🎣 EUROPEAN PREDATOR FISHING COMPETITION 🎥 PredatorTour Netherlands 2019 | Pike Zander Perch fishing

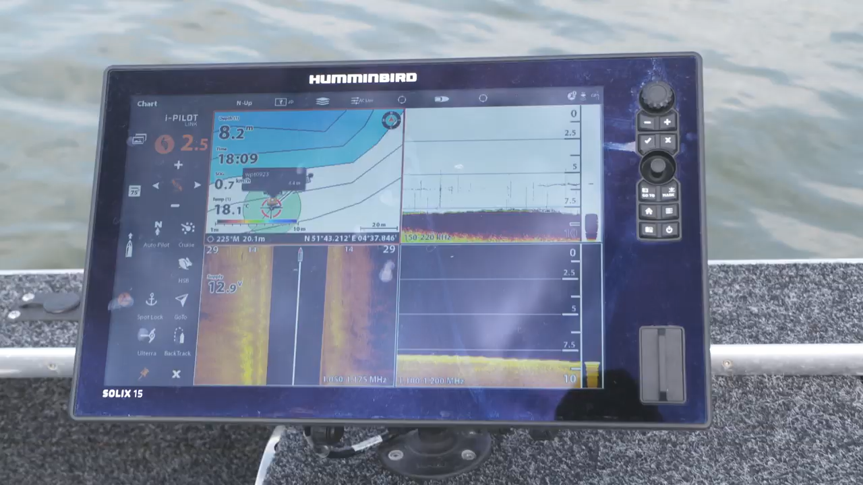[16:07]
And for the Solix, I got a Solix 10 in the front and a Solix 15 in the back. I'm using a 12V 100 to power them through the entire day.